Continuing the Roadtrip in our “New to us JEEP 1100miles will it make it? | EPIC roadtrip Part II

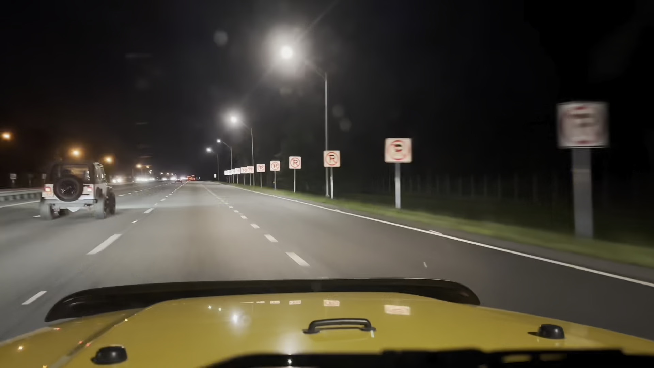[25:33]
aha oh jeep friend right there i don't know if you can see it but it says daytona
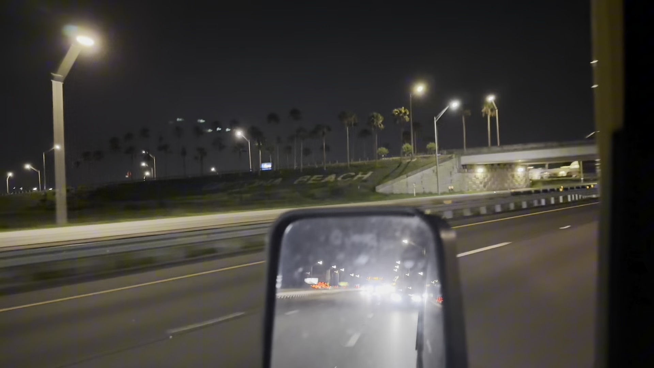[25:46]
daytona beach right there in the grass and we got a huge bug on the windshield
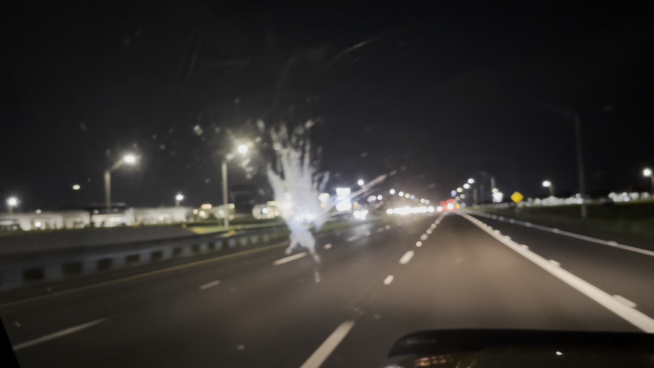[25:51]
great but we are getting closer that's for sure we're just blasting through the night in the old jeep